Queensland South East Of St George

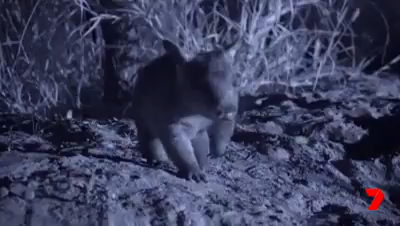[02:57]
It's fantastic to see this beautiful animal coming back from the brink of extinction.